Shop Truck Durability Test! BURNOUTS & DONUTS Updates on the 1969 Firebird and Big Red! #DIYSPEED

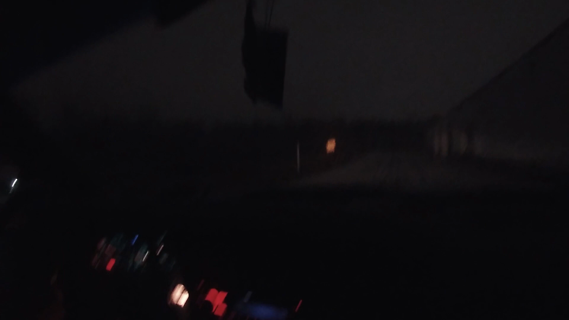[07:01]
This is a 94, the pre-OBD2 standard. The check engine light just turns on and off when it needs to. It doesn't stay on like a bitch. Careful. There's a nice vehicle there. We must be careful of the nice vehicle. Oh, whose vehicle is that? Oh, that's your vehicle, bud. Oh, just the pole right there. You're just gonna smash some stuff. No big deal. Oh, you're gonna, you risk taker.